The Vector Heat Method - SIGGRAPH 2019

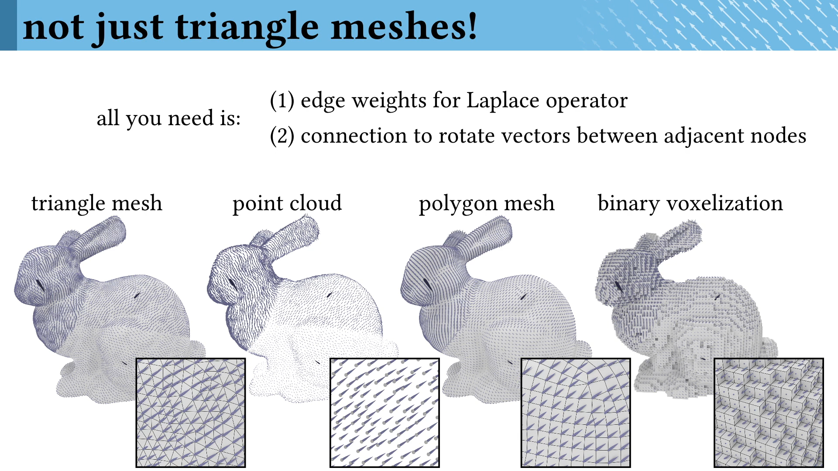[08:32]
These are easily available on a wide range of domains, we've already implemented the vector heat method on triangle meshes, point clouds, polygonal meshes, and voxelizations. With these discrete building blocks, we can really be concrete about one possible way to implement the vector heat method.
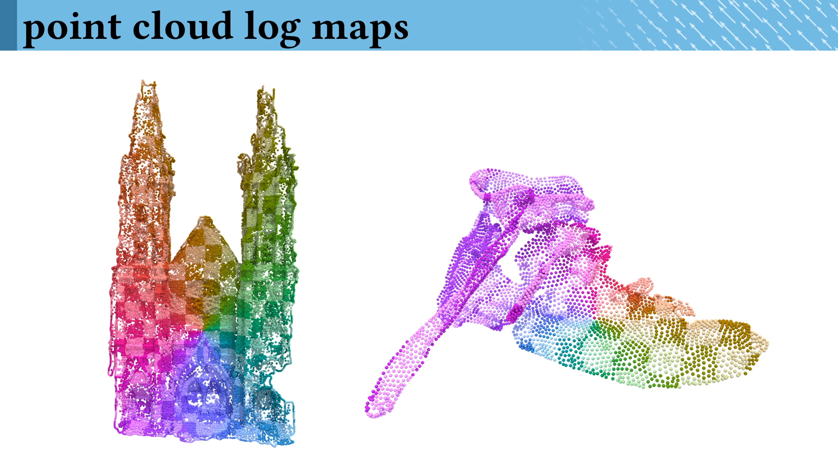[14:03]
And once again, because the vector heat method is so general, this procedure can be immediately applied on many different geometric domains. For instance, here we compute a logarithmic map on a point cloud.